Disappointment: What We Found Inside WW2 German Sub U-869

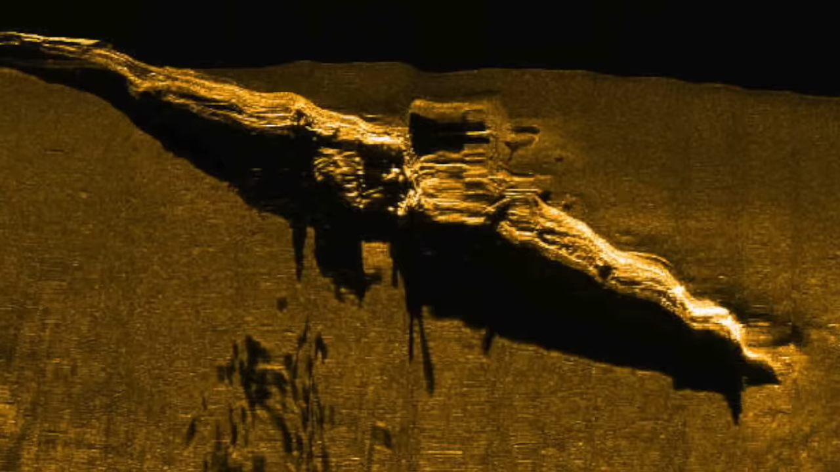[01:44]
Sometimes they're old barges. But Labor Day of 1991, they stumbled on what was arguably the remains of a World War II shipwreck.